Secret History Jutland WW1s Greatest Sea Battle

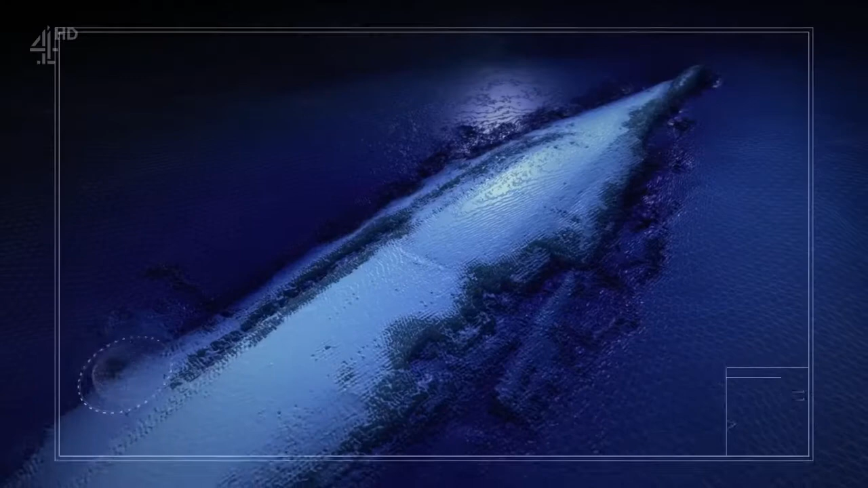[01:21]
will scan the seabed in forensic detail
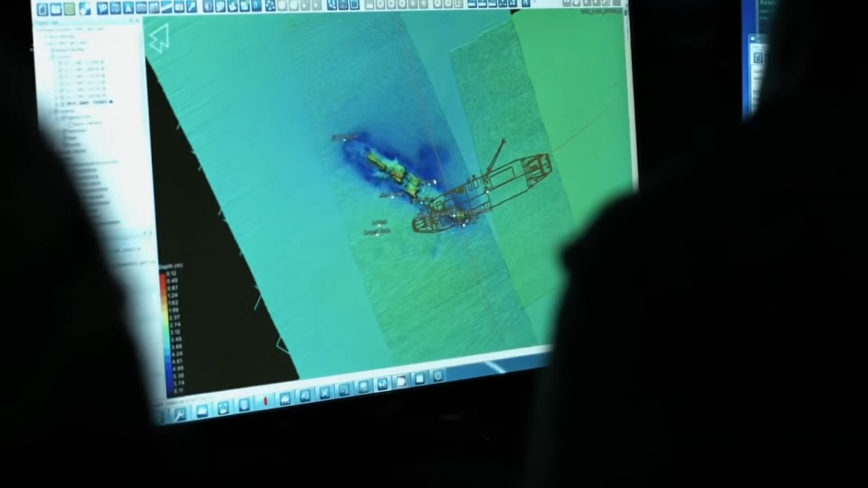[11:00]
will then be transformed into three-dimensional images that can be closely examined from every angle
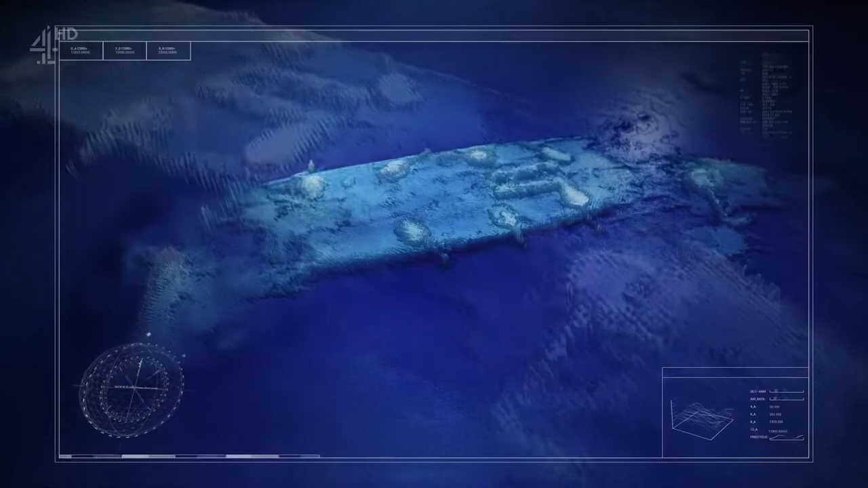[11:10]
this new view of the shipwrecks will rewrite the history of the Battle of Jutland
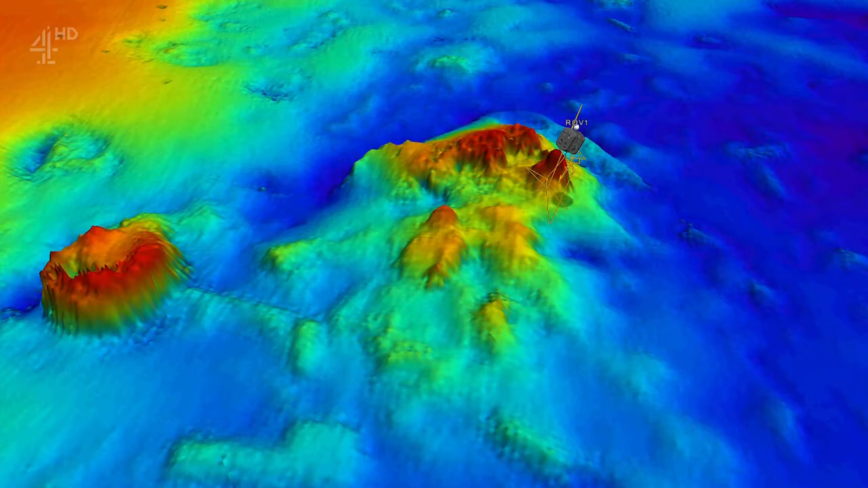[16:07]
multi beam scans are a revelation even in the few minutes I've
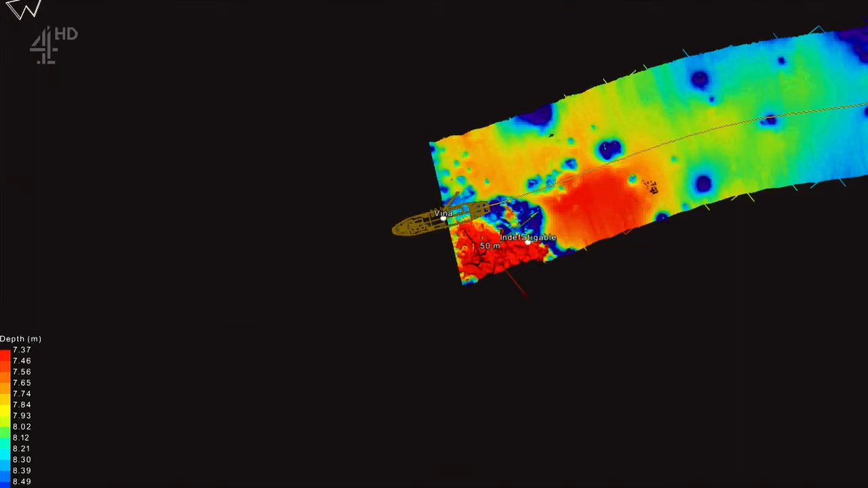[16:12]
had since it first started appearing on the computer screens when I can say straight away that it is
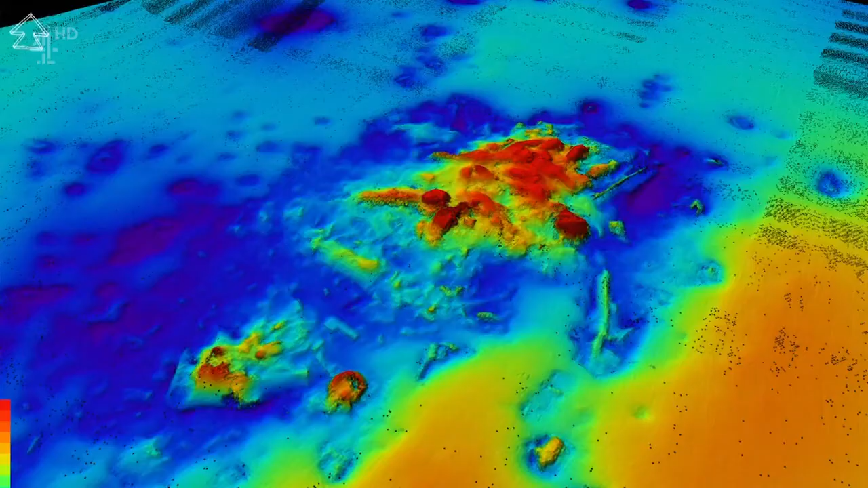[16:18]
going to change the way we look at the last few minutes of this vessel and it was destroyed with over a thousand men on board there are only two survivors
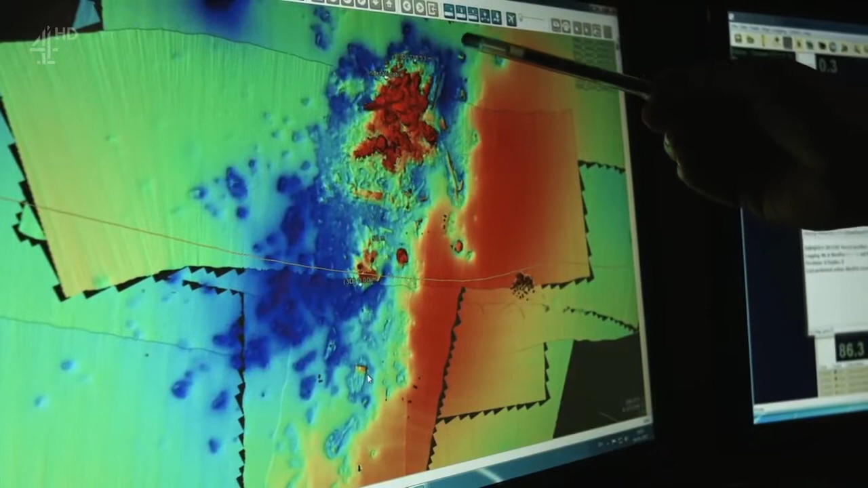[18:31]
claiming over a thousand lives looking at it it's reminiscent of an aerial photograph of a village that has been destroyed by artillery fire there are just craters all over the seabed as far
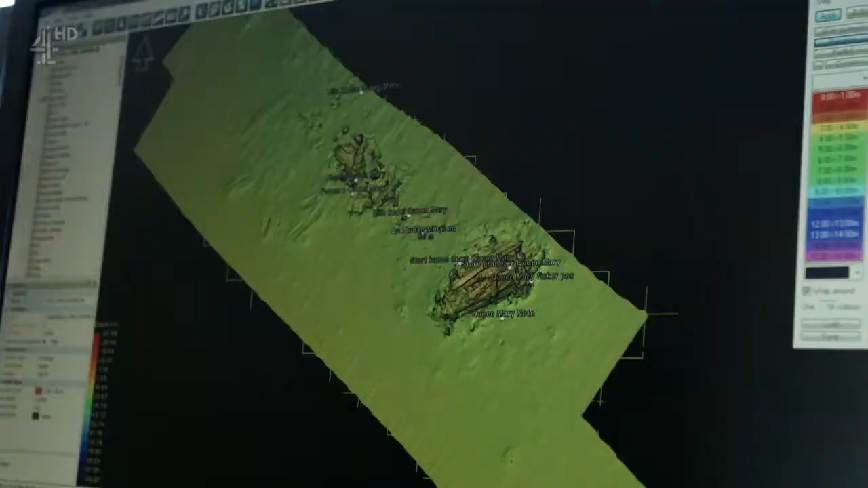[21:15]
the salvo which destroyed the ship that detonation of the
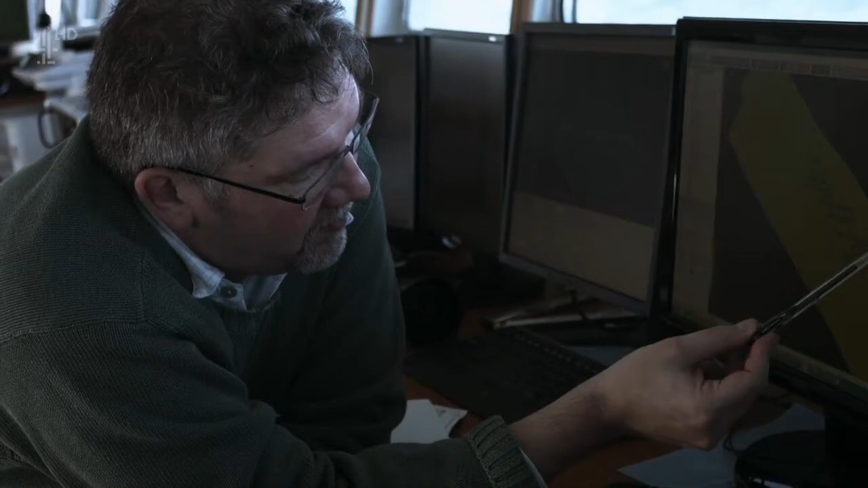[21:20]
magazine underneath has clearly
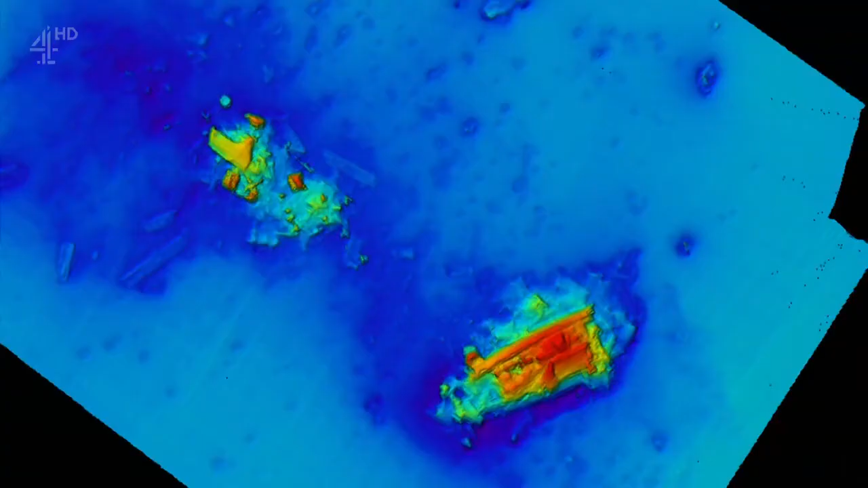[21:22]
split the ship cleaning half at that point the new archaeology throws up a mystery the most intact part of the wreckage is the back of the ship the stern the front section
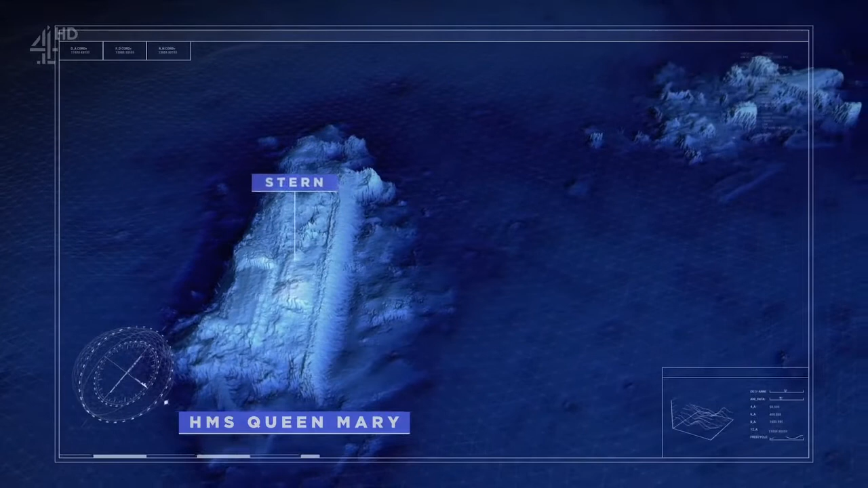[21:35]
the bow disintegrated in the sheer force of the explosion given the
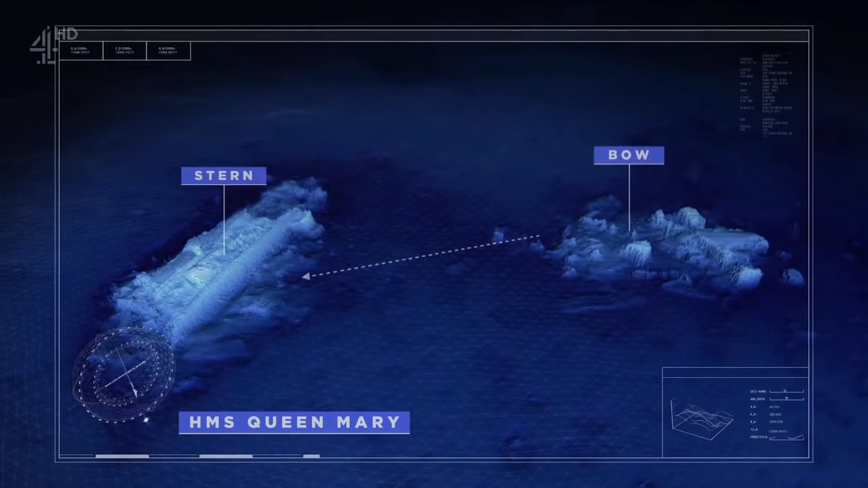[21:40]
ship's course how did the stern come to be in front of the remains of the bow but what the multi beam has done for us today is to draw together
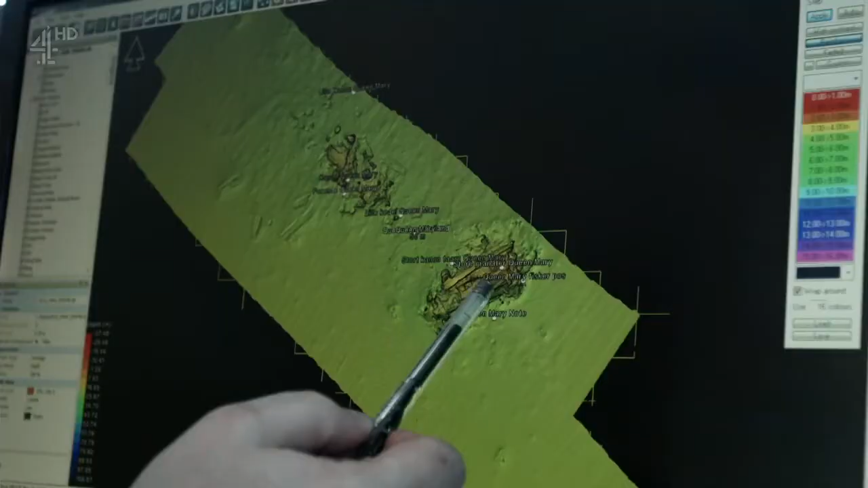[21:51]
a lot of our thinking into this quite remarkable site plan the multi beam finally confirms
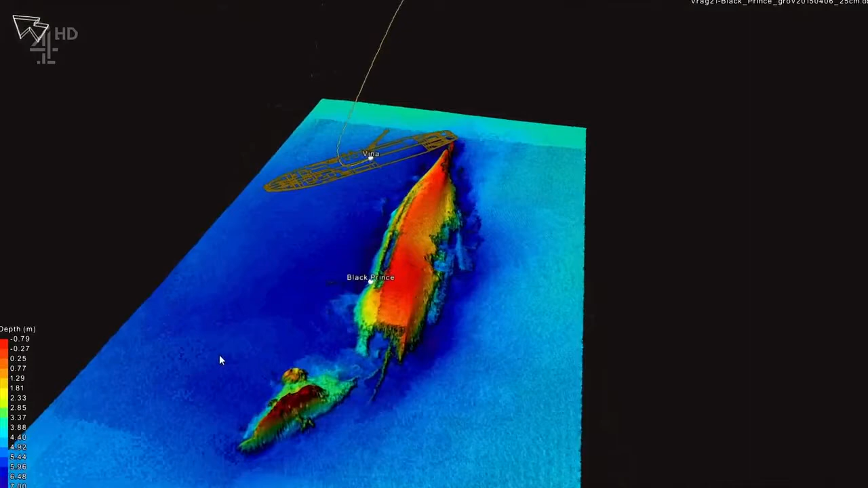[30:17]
is the front or the rear of the ship if he can figure out which way she
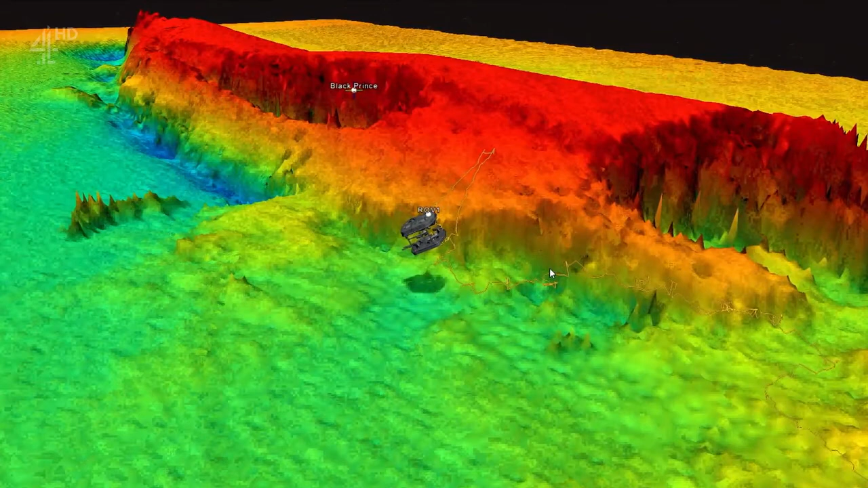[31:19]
coupled with the multi-beam scan the ROV images enable in us to answer for the first time what happened during Black Prince's last moments the question has always been to what extent did the ship manage